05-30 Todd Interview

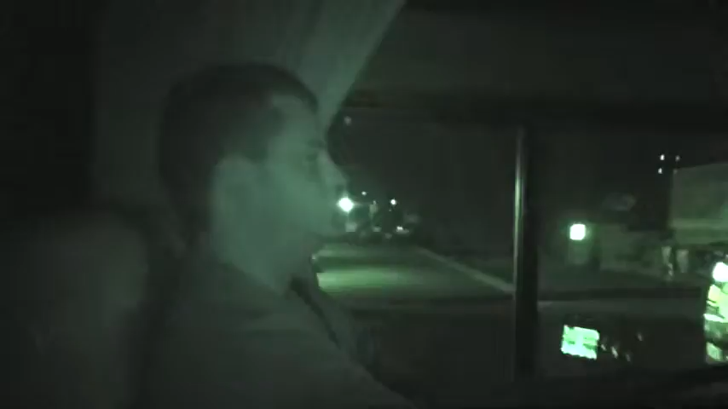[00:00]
So, Todd Jefferson, what are we doing? We are about an hour and a half, do you think? Oh, we're about 18 minutes away. We're about two hours into our four week long RV trip. Rolling in the Fleetwood Discovery 330 horsepower diesel, 90 gallon capacity.
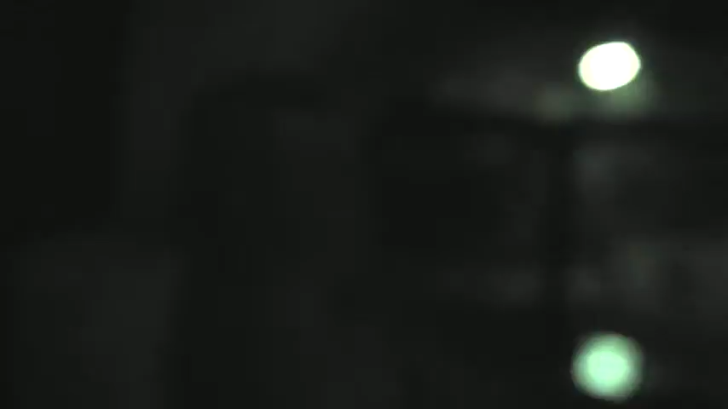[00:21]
Approximate cruising speed of 65 miles an hour. We just rolled into Dripping Springs and we're headed to Johnson City to really inaugurate
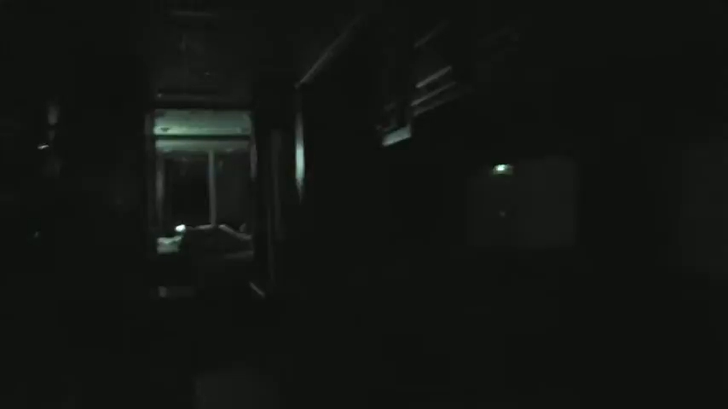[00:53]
Bailey's in the middle, picking it between the sofas, their car seat, their pack and play. And we are rolling to Johnson City. We decided to do this.
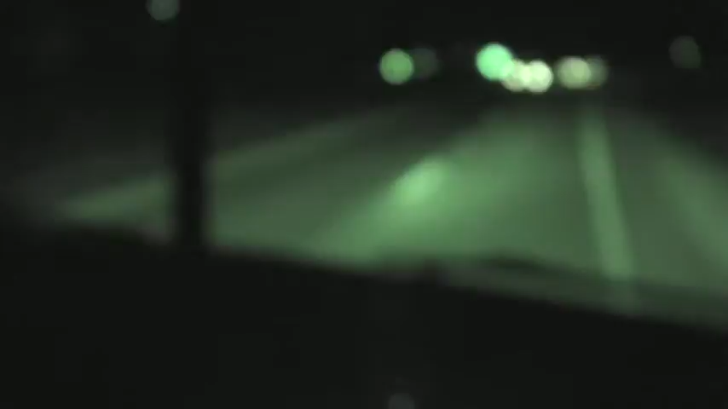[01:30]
And Britt and I are having a great time. It's having trouble focusing. On me? Yeah. You have a little night shot? Yeah. Britta, thoughts?
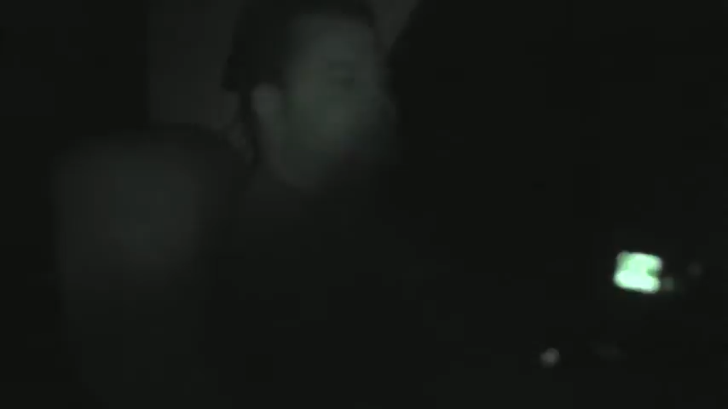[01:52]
Todd has been high on power for about 4 hours. I'm drunk with power, there's no doubt about that. He likes his big wheel.